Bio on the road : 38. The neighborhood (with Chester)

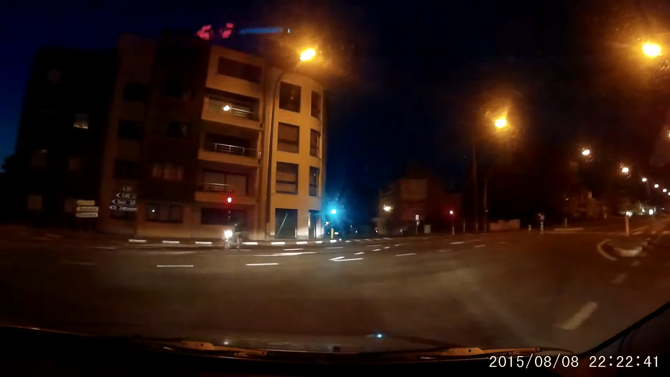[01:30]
Oh my God, what are they doing over there? You've saved my can today coming out. Ah, really? That bad, huh? Yeah. Wow. They took me to like a wedding reception. Wait, wait, wait. There's... I'm being tailgated. It's not an Audi, people. It has happened. It's an asshole. Yeah, but not an Audi. Usually when I get tailgated, it's one of those. What is it, anyway? It's a Nissan Qashqai.